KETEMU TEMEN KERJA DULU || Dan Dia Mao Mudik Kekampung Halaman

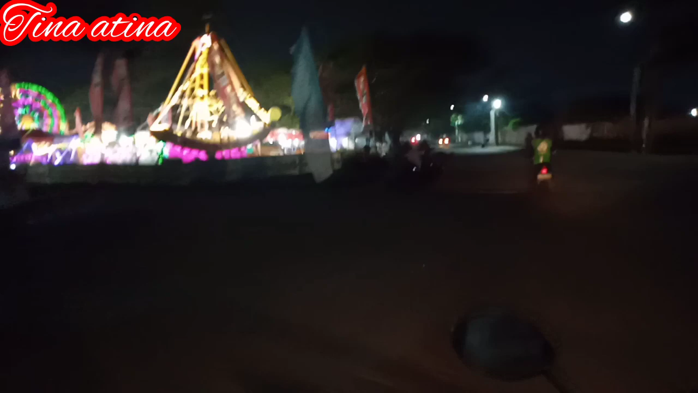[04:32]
Ini Batin udah pulang ya teman-teman, dan ini pulangnya itu udah malam.
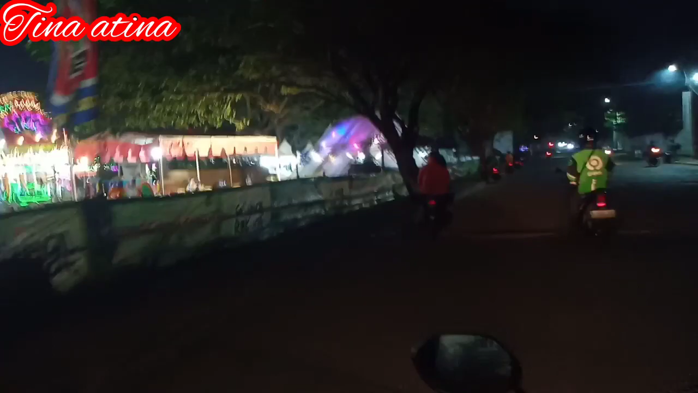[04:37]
Ngelewatin pasar malam di sini dan suasananya itu sepi ya teman-teman,
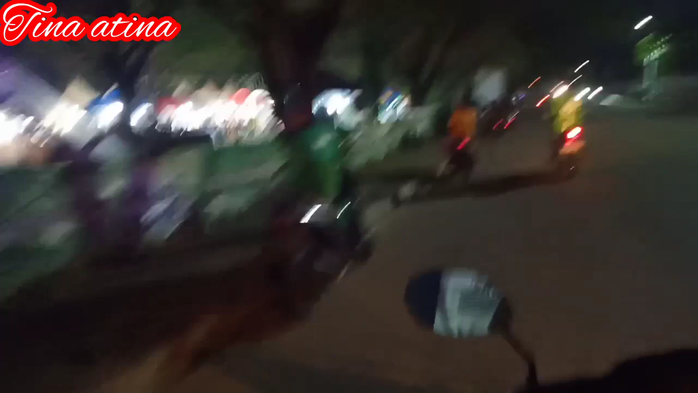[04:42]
karena ini nggak weekend, hari biasa gitu, jadi sepi ya teman-teman.
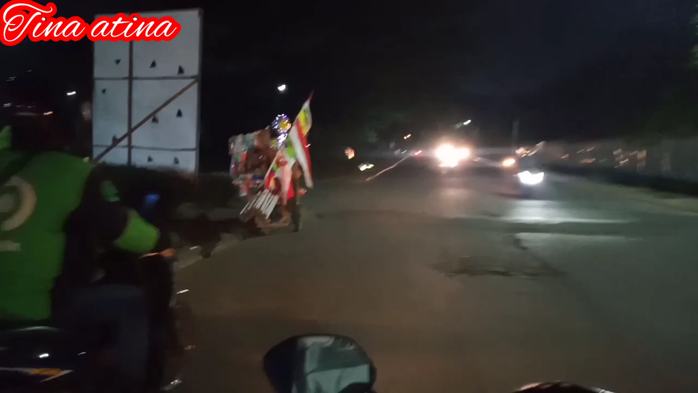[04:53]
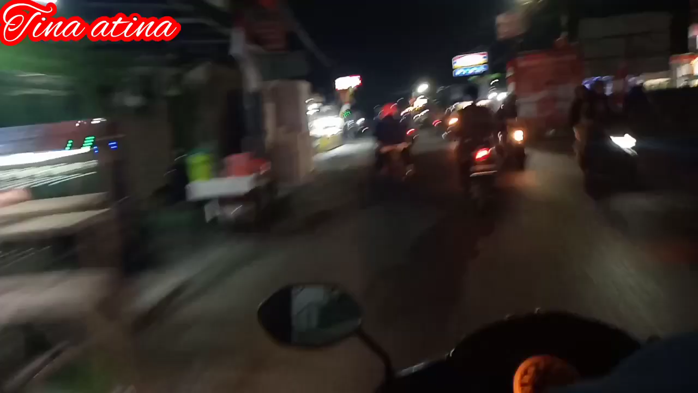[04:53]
Nah, ini udah mau sampai rumah.